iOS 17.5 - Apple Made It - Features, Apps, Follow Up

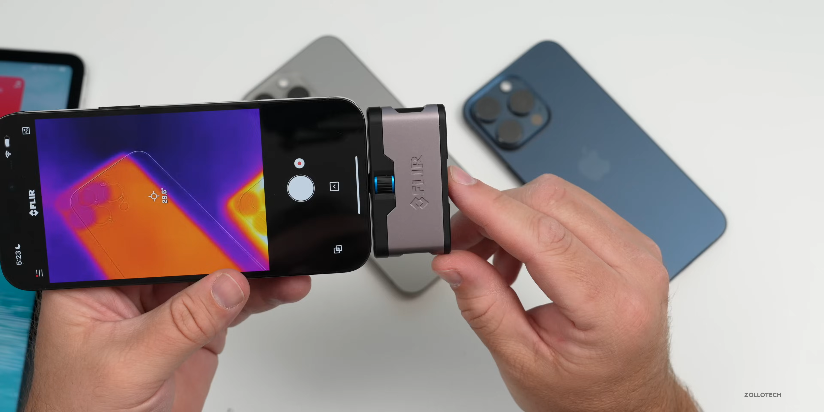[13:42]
celsius but i didn't hold that one in my hand that long and in fahrenheit on 17.5 beta one we're at about 92 degrees fahrenheit and on 17.4.1 we're at about 87 degrees fahrenheit so overall nice and cool compared to what i've